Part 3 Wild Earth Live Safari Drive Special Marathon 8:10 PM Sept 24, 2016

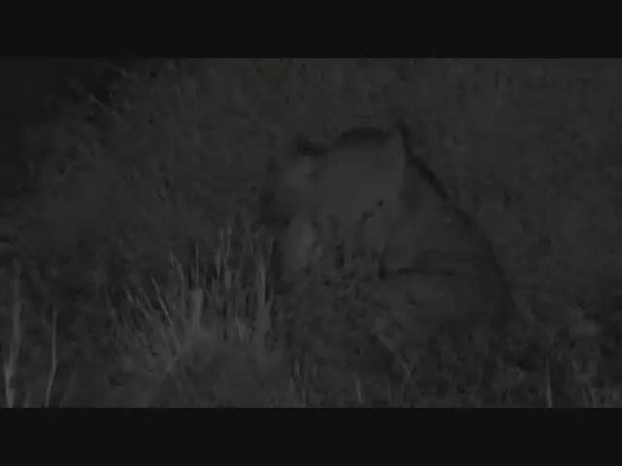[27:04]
While we sit here with the sleeping lions, well, one clean itself. Who would have thought it? Well, I suppose everybody who loves the nincompoopers. They have pulled it out of the bag and killed a buffalo here exactly as we wanted them to. Lion kills at night. How fantastic they have been. This bunch has been doing not a great deal. Since I last saw you, obviously we were stuck, and that is not an uncommon occurrence for me. And what happened was,
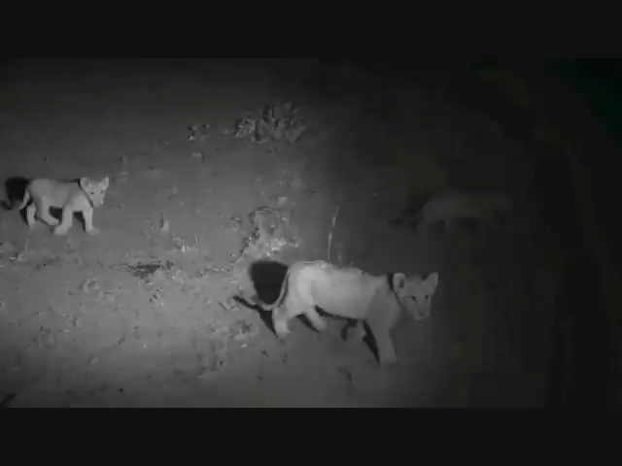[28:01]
And in a way, whilst it doesn't make everything better than what we've just witnessed, it certainly makes us feel a
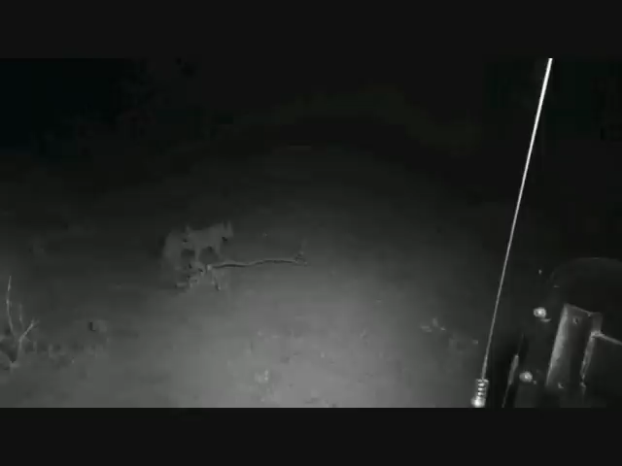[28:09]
little bit more comfortable about what we've just witnessed as 8 hungry mouths are about to be fed. There they go, off behind us. Dave, I think there's one on the right as well.
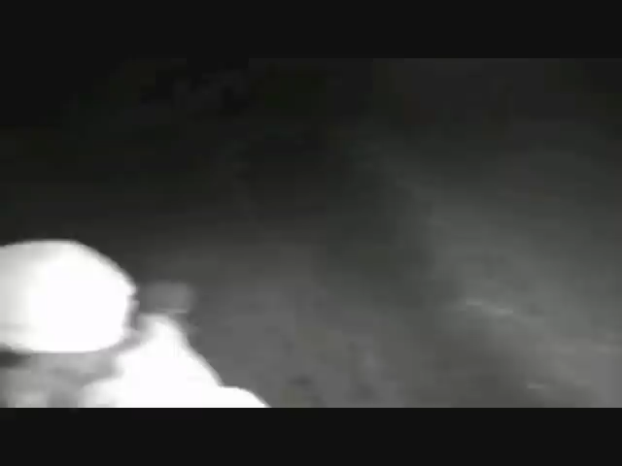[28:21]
I mean, on the left. Oh, there was. Could just hear it in the darkness.
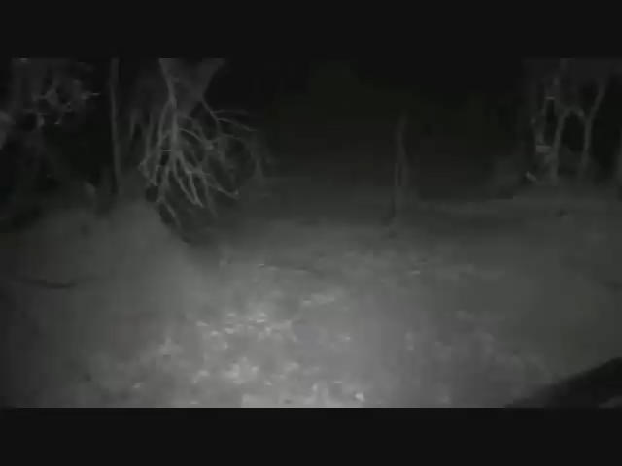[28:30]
Okay, I think that's everyone. I'm just going to wait until they've gone a little bit further behind me,
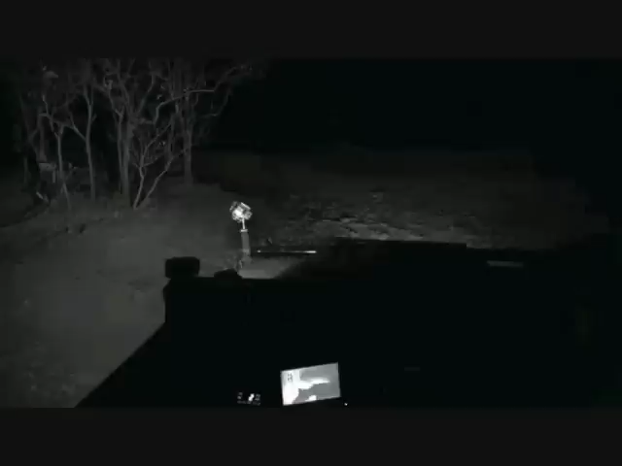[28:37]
and then I'm going to turn our vehicle around and we'll catch up with them. Wow, what an intense night this has been.
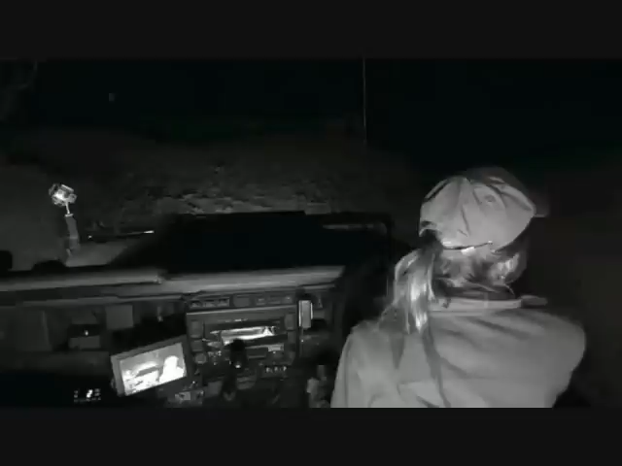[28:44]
Hoping there's nobody here. Hello. Going to go move very, very slowly. I'm just going to check behind me, and then Dave's going to provide me with that infrared light, and it'll take us to the cubs. All right, Dave, I'm in your hands now.
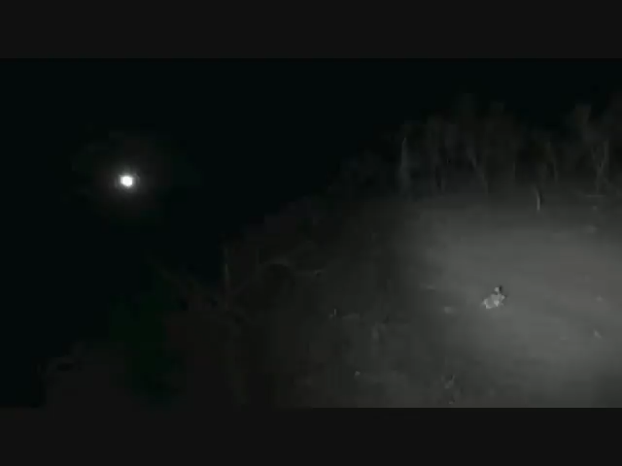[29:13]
I'm driving blind. There they go, over the ridge.
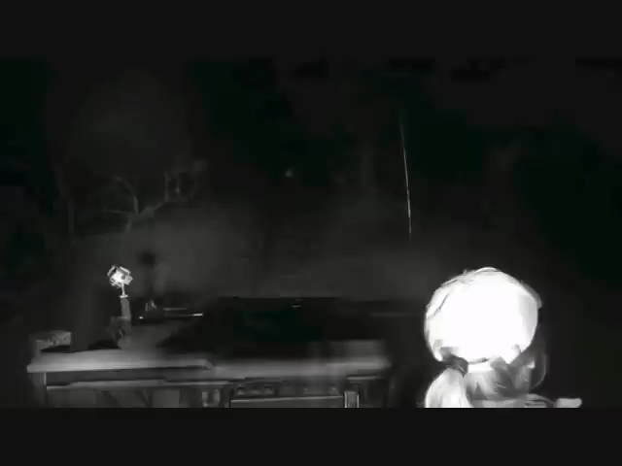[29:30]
Going to make very, very sure that there's not one on the other side of us. I can see them up ahead. I'm not going very fast and I'm not racing to catch up with them because I don't want to risk.
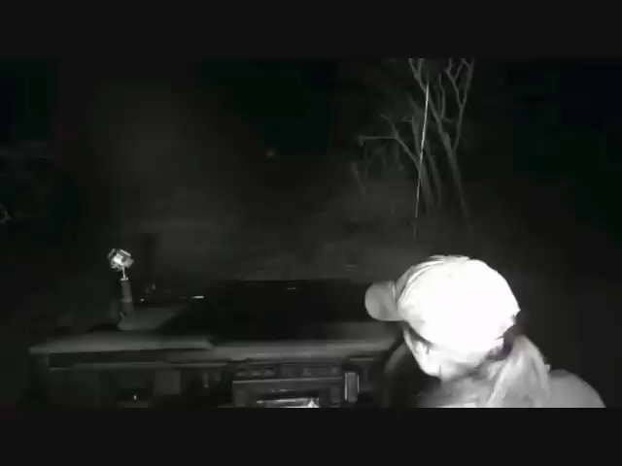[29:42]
I can only see a couple of meters in front of me. So we're going really, really slowly. As the cubs make their way to a meal that the females worked incredibly, incredibly hard to get for them.
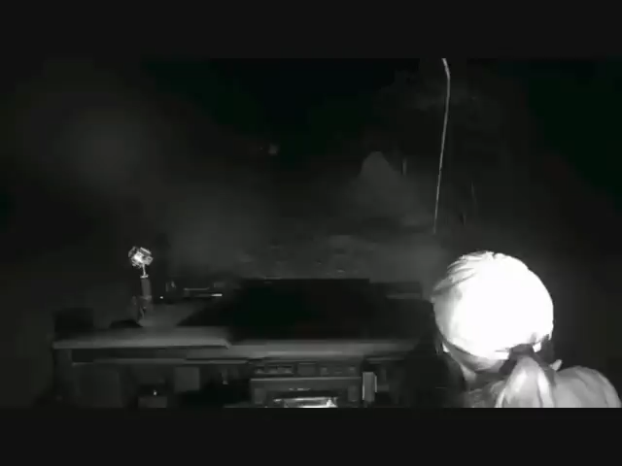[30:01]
Whoopsie, I think the road's a little bit to the left there.
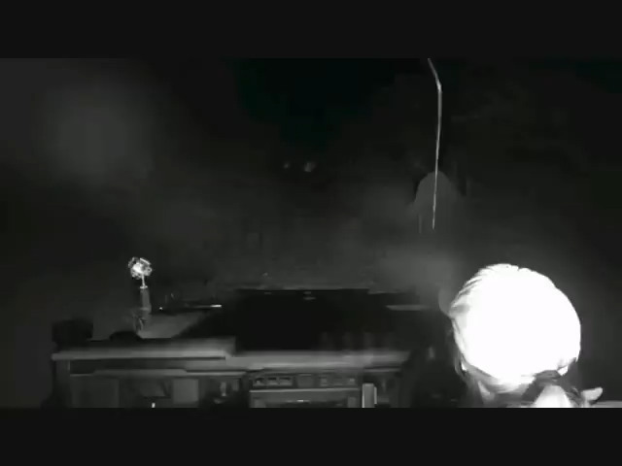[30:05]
That's so amazing, the silhouettes of the lions in front of me. I don't know if we're going to be able to capture it.
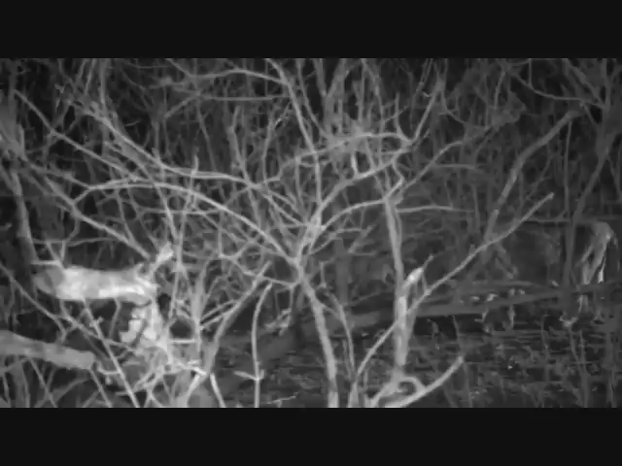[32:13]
Here they come. Now, let's see, the first one, who's going to be the first one to rush towards the carcass? Get ready for some of the fiercest little sounds you've heard in a while.
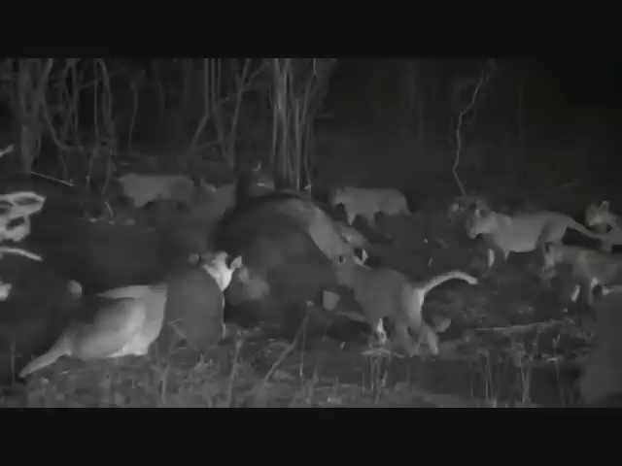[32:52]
Now, as they get bigger, Auntie Amber is not going to be as tolerant as she once was. Just checking it's not alive, Ma. Making sure you did your job.
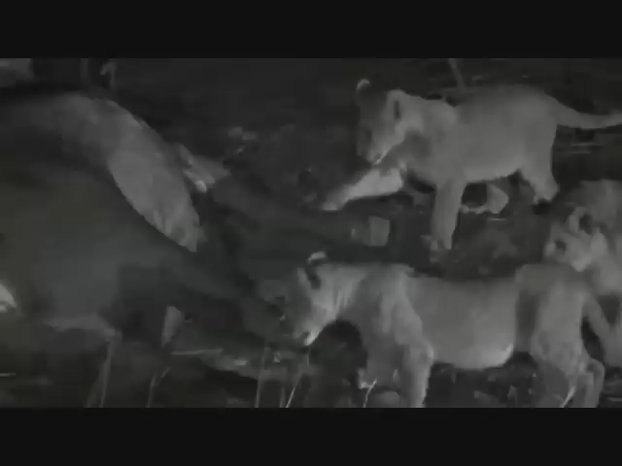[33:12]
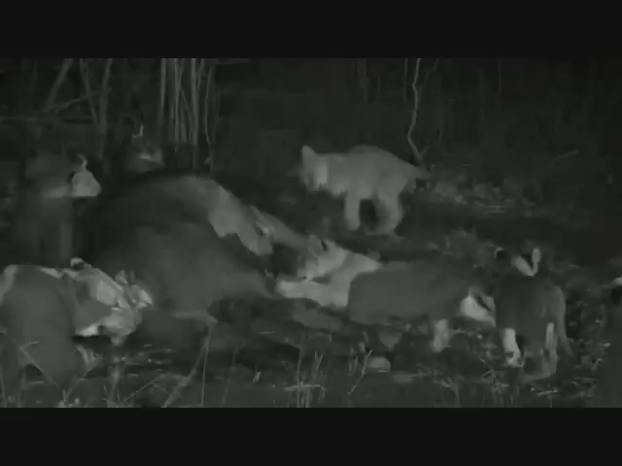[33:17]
Oh, scuttling about. Happy cubbies. And they seem so well fed, they're more interested in playing than eating.